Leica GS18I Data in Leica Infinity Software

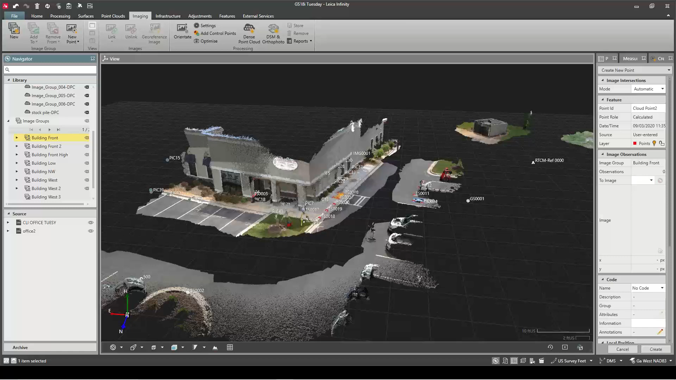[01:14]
no cloud-to-cloud registration or matching up targets like you would with a terrestrial scanner from the high definition scanning group. So everything's right where it should be and I could go to the point cloud. I'll show you how we can use the imagery in this. We can go in and create points and we'll create one that I can measure against one of my total station shots just so we can see how the imagery compares to some truth data with the total station.
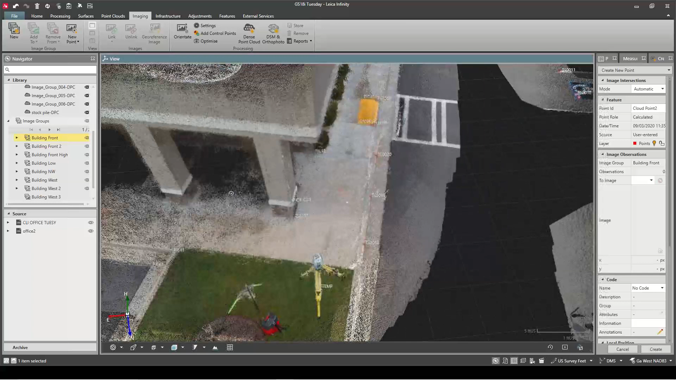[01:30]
So to do that I'm in my imaging tab and hit new point. You can also create this data in the field but you know a lot easier with a cup of coffee and a mouse. So I'm going to do a building front. So it brings up the imagery that was collected along this walk. This was about a 30-second walk I did with the 18.
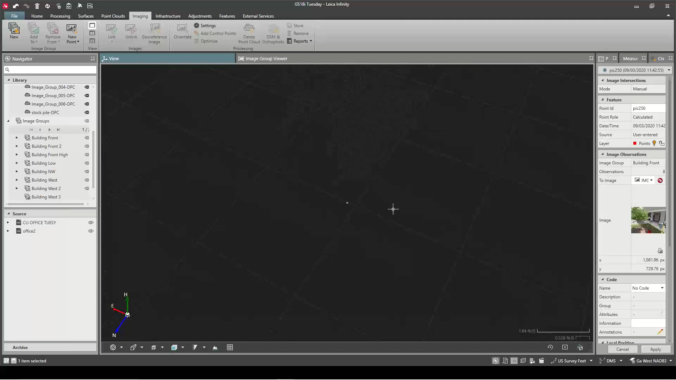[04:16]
and see how much deviation we have between these points.
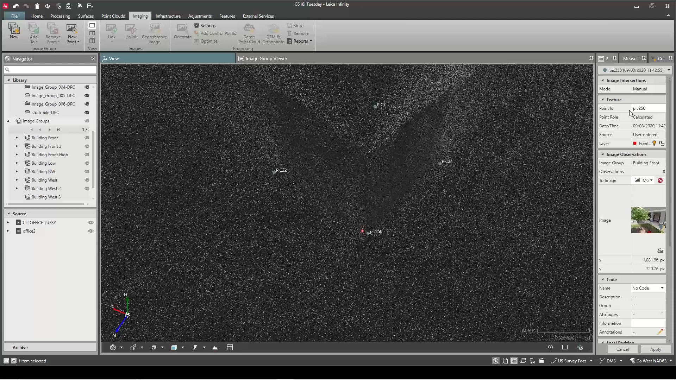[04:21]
So I'm just going to go to the home tab. We'll do a measure to point. Just do a quick inverse between these. I didn't have my selection on but we'll just do it this way. 17 to pick 250. Okay so now we can see we're you know within a 10th horizontal and
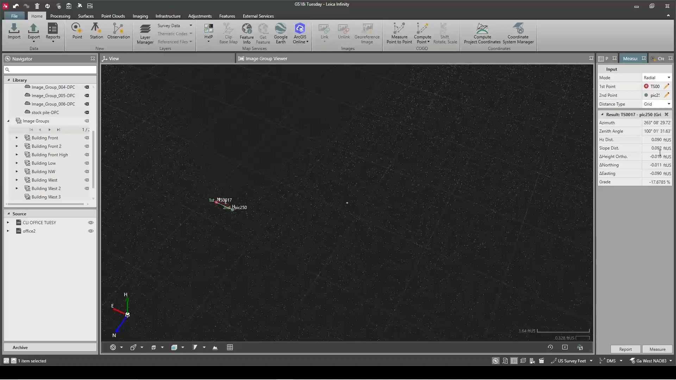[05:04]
sloping distance type we're super tight on. Again I probably would have got even better if I didn't walk around the tree but that's a kind of show real-world conditions. You can't control where the tree is but we can say we got pretty good pretty good residuals here so we can report that.
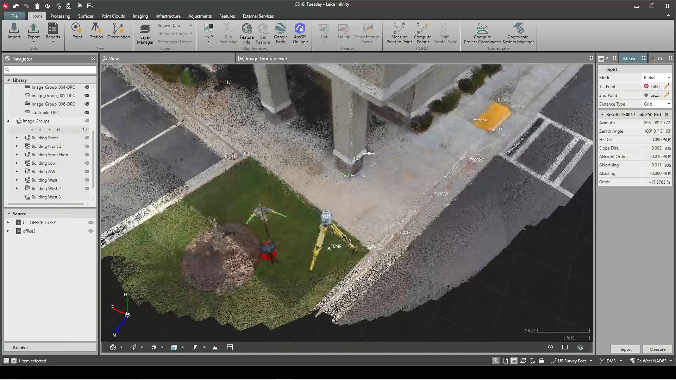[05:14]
We can just cancel it out that points there. It's stored in our points list, export to ASCII, whatever we want to do with it if you're using a different software to do all your drafting in. So that's how you can quickly create points from the pictures.
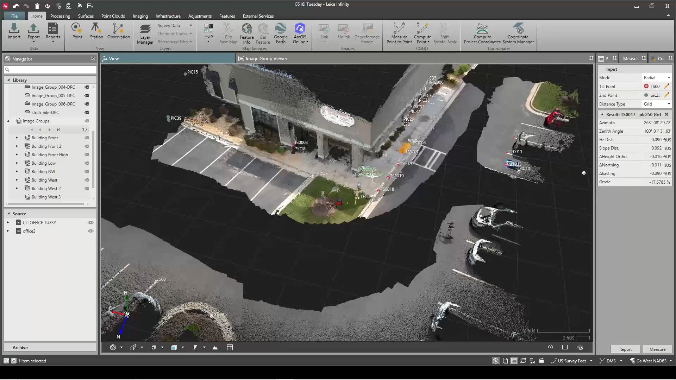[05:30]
Now also if you want to go in and do some striping.
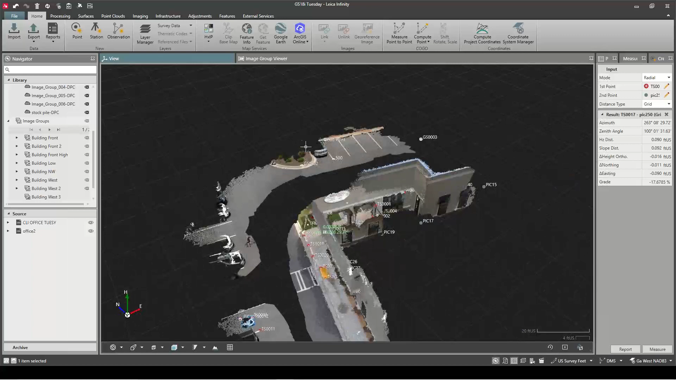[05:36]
I was doing some earlier here but you know so we want to just
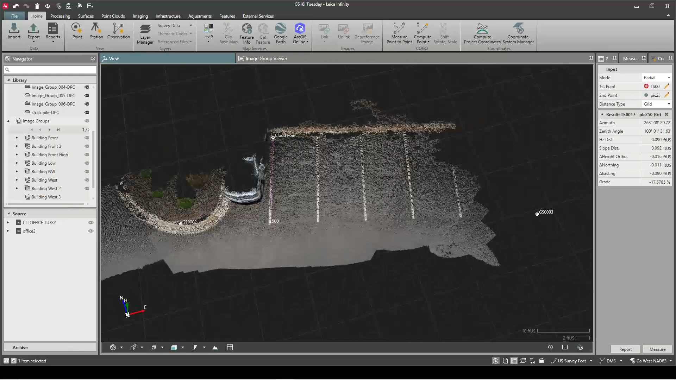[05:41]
create some quick information on the from the point cloud data. We can go in and escape out of my point creation where I was in the measuring and so we want to create a new line, give the line a name, put it on a layer, color, all that good stuff.
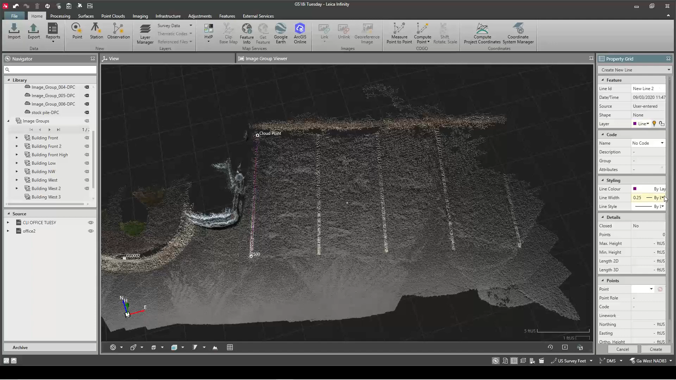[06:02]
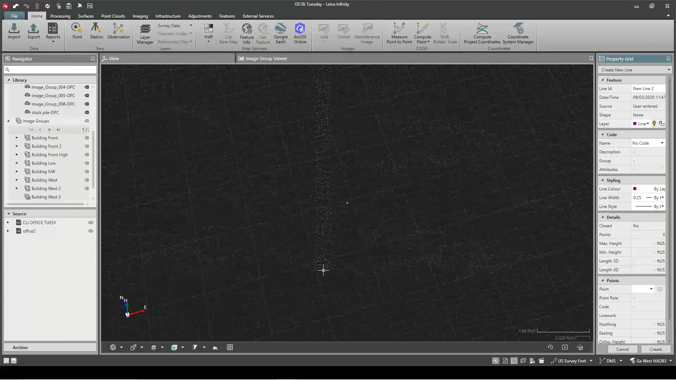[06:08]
I'm going to go in here and just say burn up some striping, click point,
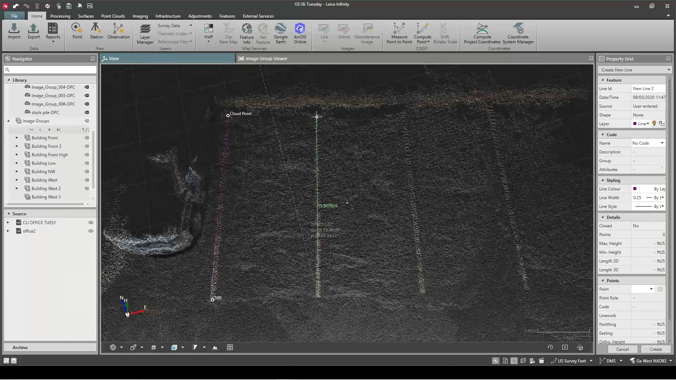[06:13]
just start drawing it out and then carry on just creating our new line. So a ton of value here you can go in and create surfaces, do volume calculations, export any file type you would need for any other software.
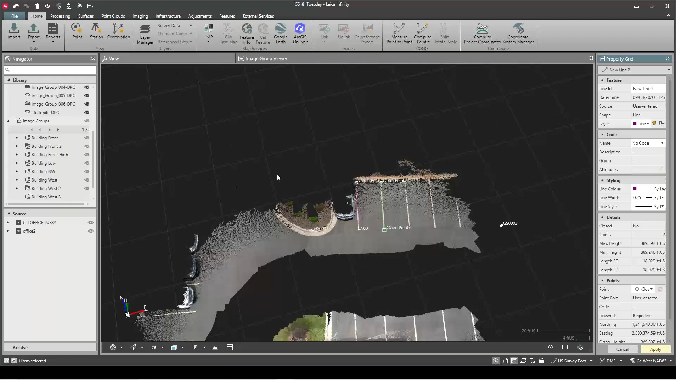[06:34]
A real powerful tool here just wanted to show a quick overview, really impressed with this GS-18.